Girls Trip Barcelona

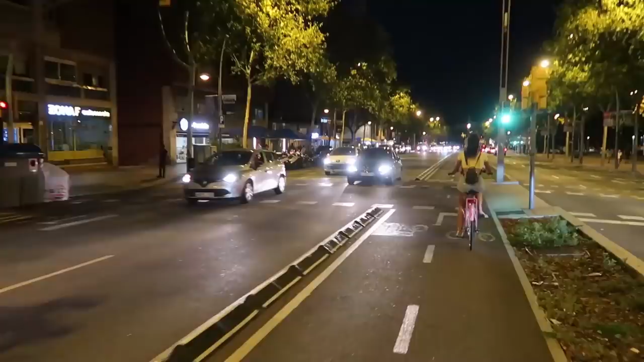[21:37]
But we're on our way home. And it's pitch black. What the hell?